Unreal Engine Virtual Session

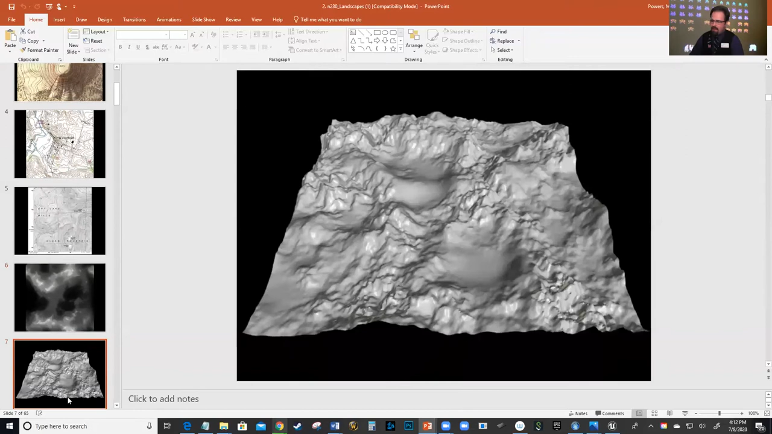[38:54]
And then when you put light on it, look at that. See that? Then you get that moving. Then you actually start to put light on it.